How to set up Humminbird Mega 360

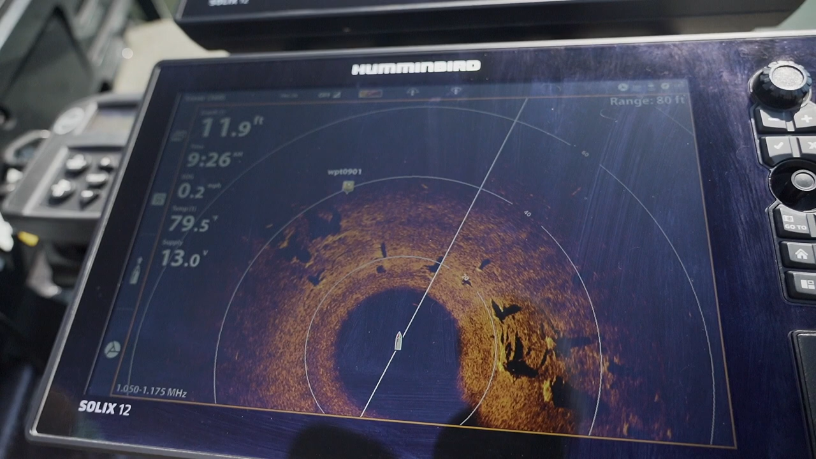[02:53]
On screen: depth 11.9 ft
So this is the number one view that I'm going to use pretty much 100% of the time. Next setup is going to be our color palette. I'm going to hit this up here at the top.
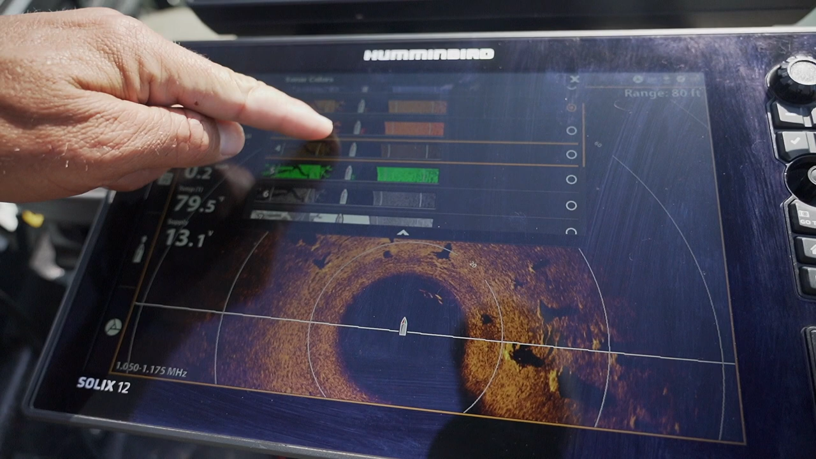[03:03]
It's going to give us a drop down of every color that you can utilize for 360 and all of these are pretty amazing and work in different scenarios.
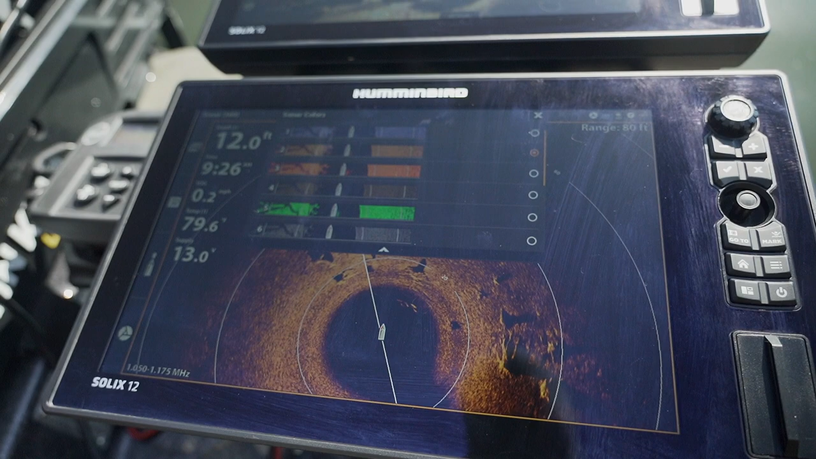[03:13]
On screen: depth 12.0 ft
But color palette two is definitely the most popular and then color palette three for when I really want to find coloring and images and sort of showing.
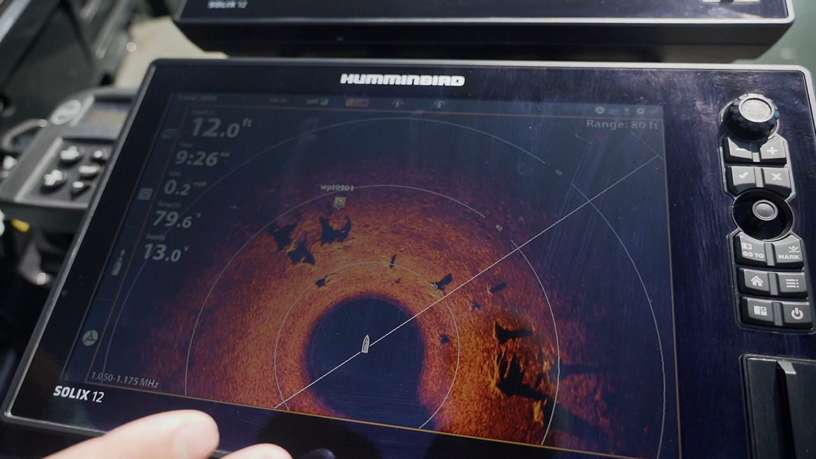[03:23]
On screen: depth 12.0 ft, speed 0.2 mph
So every different lake, every lake is different. The water clarity. And so I will look at each color. I'll be like, what does that look like? And I actually like color palette two here.
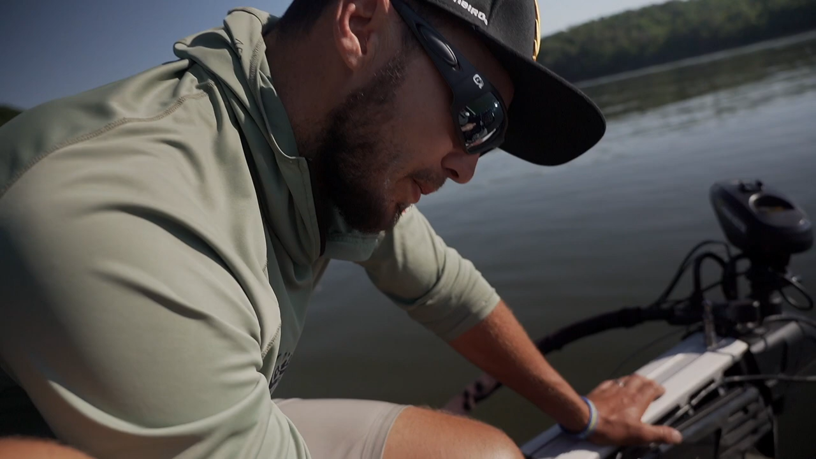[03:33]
It's bringing up the bait and the fish and the structure a little bit cleaner. So now I'm going to go with color palette two. Two or three generally on 360 are the best.
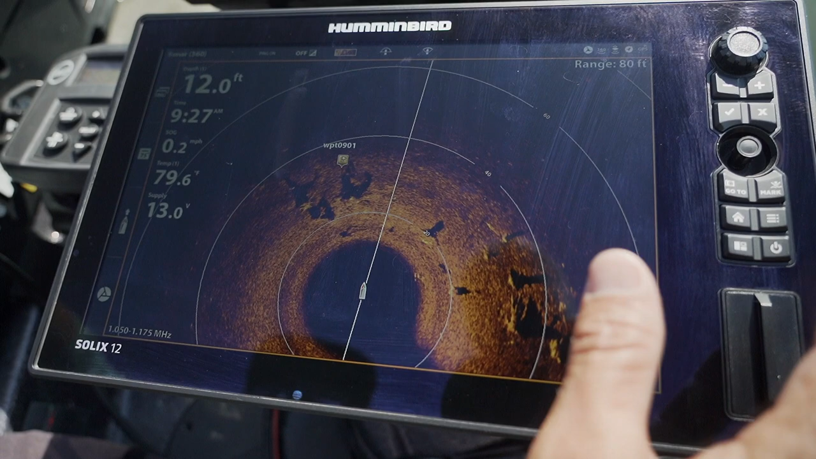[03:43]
On screen: depth 12.0 ft, water 79.6°F, speed 0.2 mph
Second, I'm going to come over here and hit the menu button.
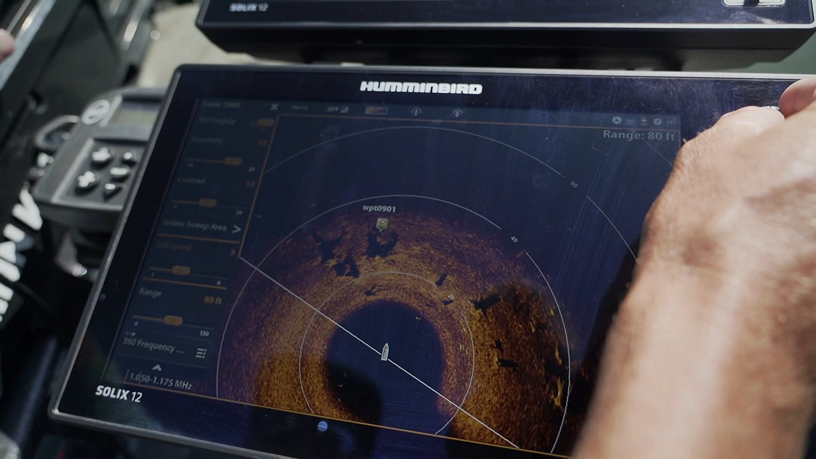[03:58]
The faster you run this, the faster the image you're going to have and it's going to update faster,
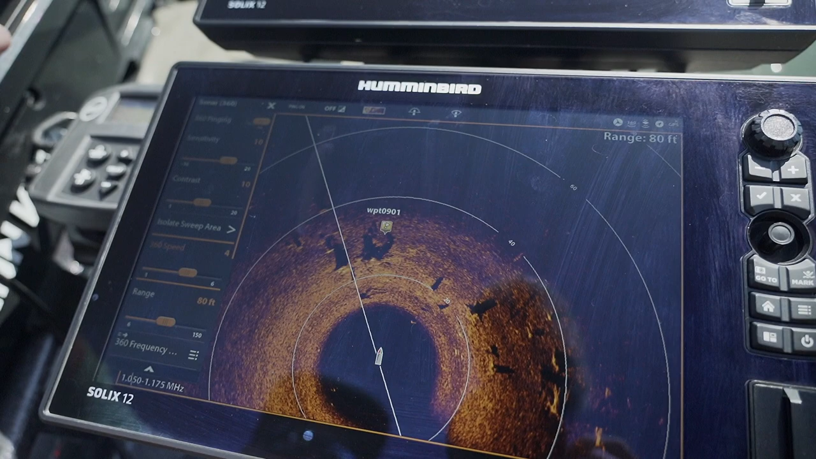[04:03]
but it's not going to give you as a clear picture perfect.
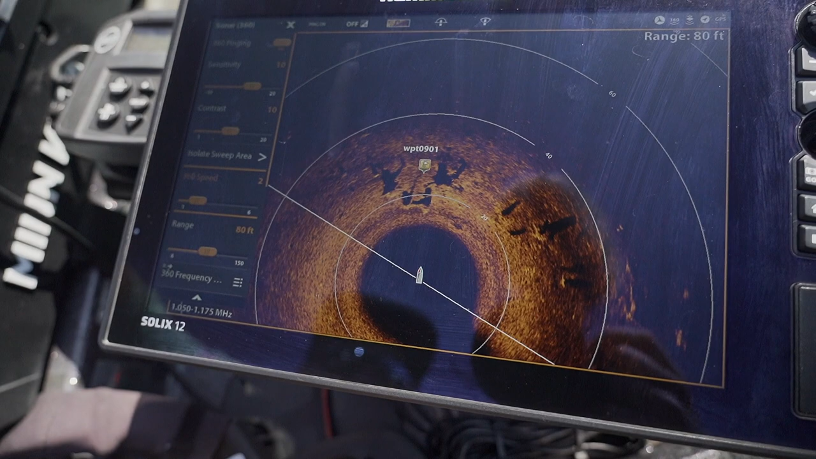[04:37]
And as that starts to slow down, everything's going to become super crisp and clear.
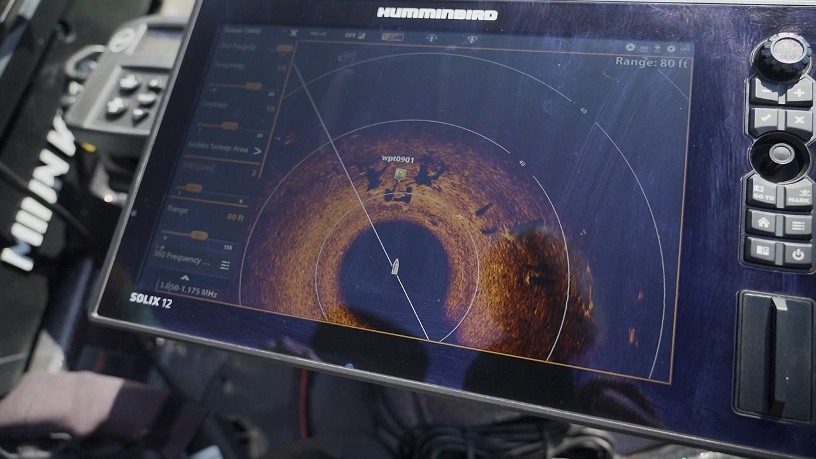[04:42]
And that's how you're going to get those perfect images that you see the pros have.
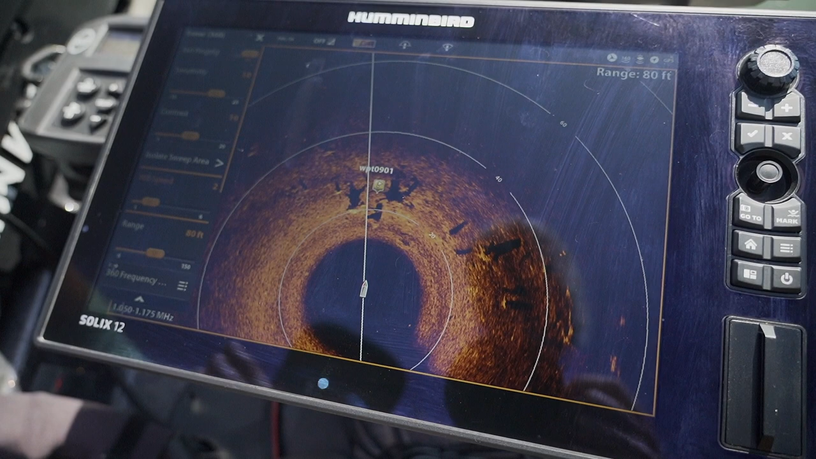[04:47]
Next is going to be sensitivity.
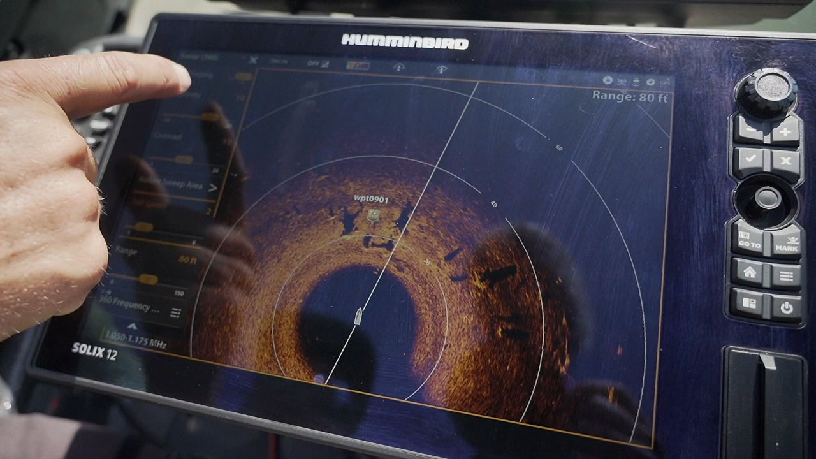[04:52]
This is a big one and this is going to play at every different lake.
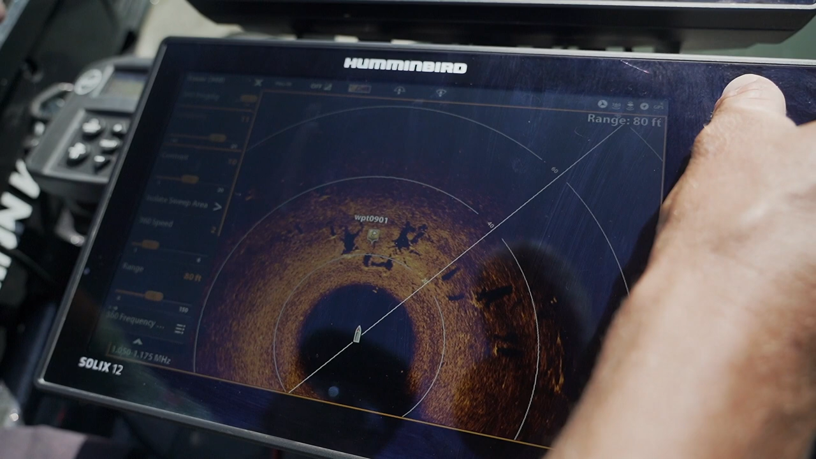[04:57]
So the cleaner the lake and the cleaner the water, the higher you can have that sensitivity. And so I can turn this right up until it starts to get sort of almost blown out, as you can see. So now I'm just going to start to work my way back from that,
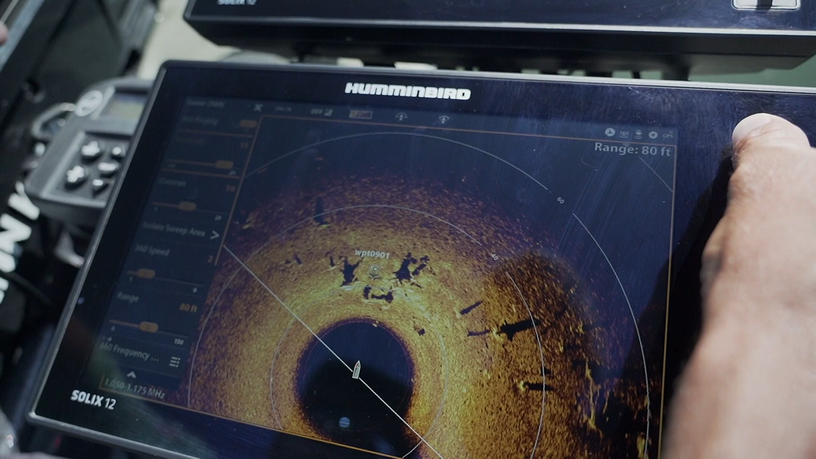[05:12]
get it to the worst part and then back it off until you start seeing everything nice and clear. And it's looking like 11 to
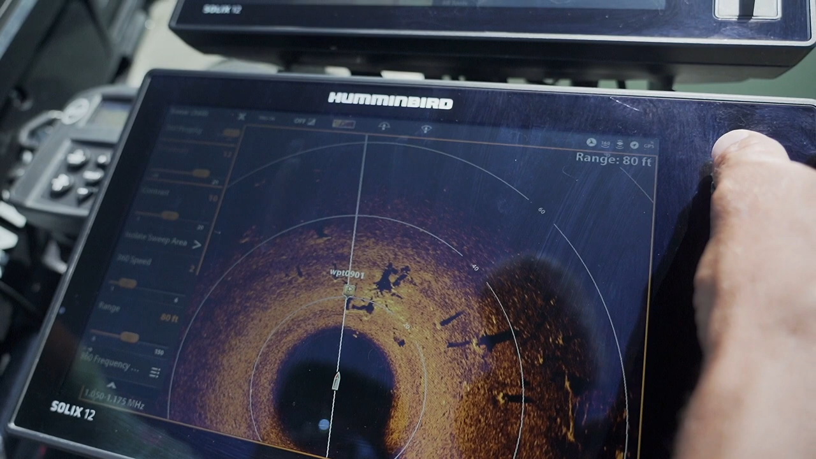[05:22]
12 is going to be my ideal sensitivity setting for this lake right now.
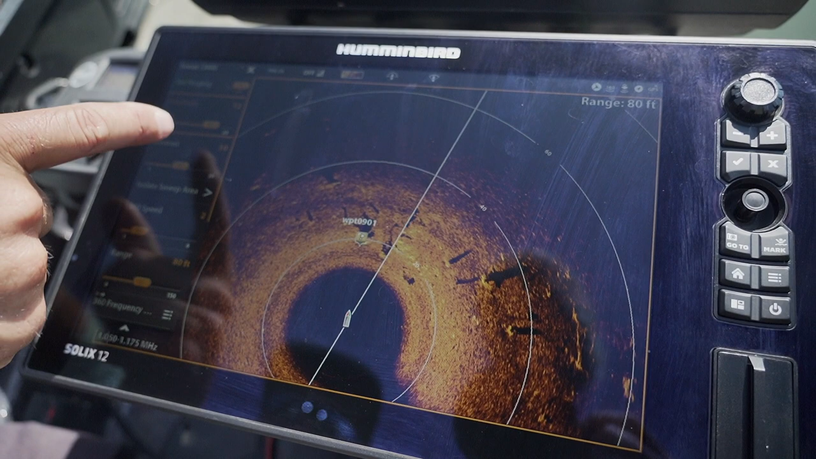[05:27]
And then next one is contrast.
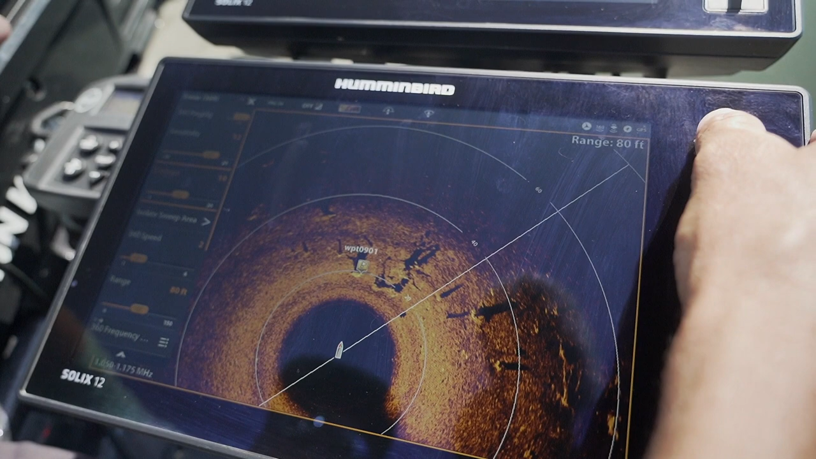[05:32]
Again, I'm going to turn it up and you're going to see everything start to pop. And see, look at these fish right in here. There's these fish sitting off that bit of structure and they just jumped.